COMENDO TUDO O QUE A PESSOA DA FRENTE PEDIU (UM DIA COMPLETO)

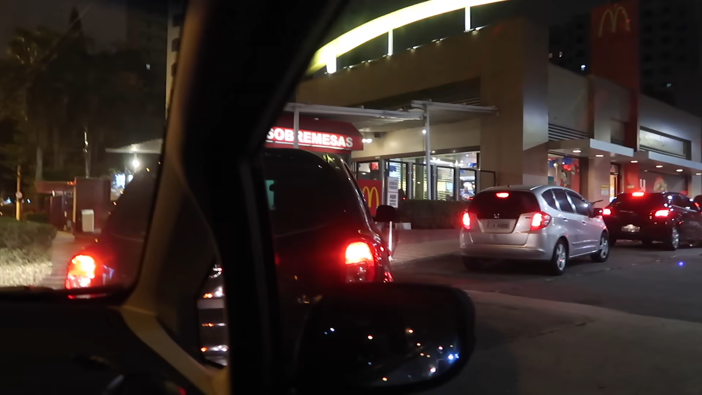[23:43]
Só que a gente vai depender o quê? Do que esse santíssimo carro que está na nossa frente vai pedir. Mano, ele tem que pedir uma bebidinha. Nossa, cara. Mano, se ele não pedir uma bebida, eu desço e arrebento ele. Mentira. Ele pode pedir só um nugget, sabe? Um nugget e duas coca grandes. É, por favor. Quantas pessoas tem no carro, dá pra ver? Duas, dá pra ver uma cabeça ali. A gente achou que tinha duas e tinha três no outro. Ah, é verdade. E daí tem sushi, não dá pra ver nada. Não dá pra ver. Ai, moço, é um cara. Esse aqui é um cara ali.